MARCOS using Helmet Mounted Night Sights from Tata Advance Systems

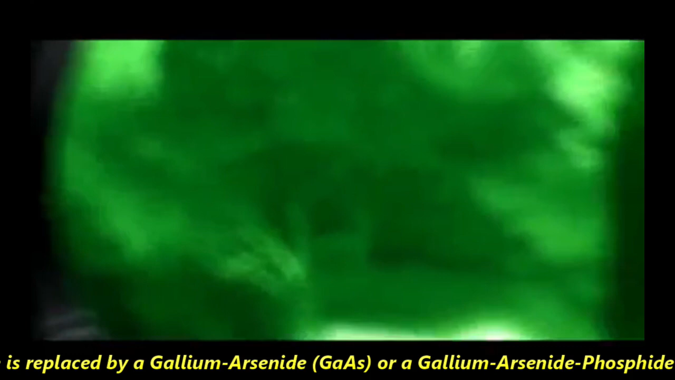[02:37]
is replaced by gallium arsenide or gallium arsenide phosphide photocathode.
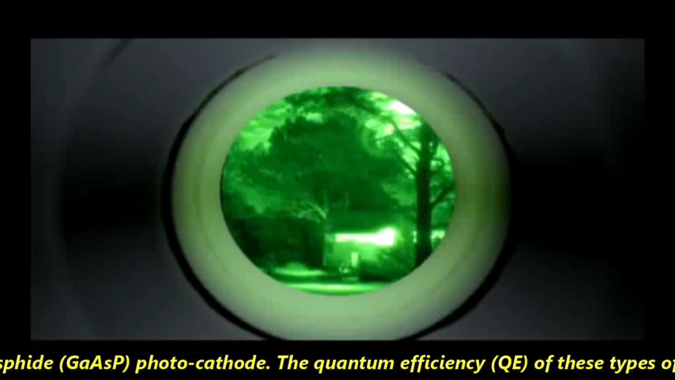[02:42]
The quantum efficiency of these types of photocathodes are much higher as compared to the multi-alkali photocathode of second generation image intensifiers.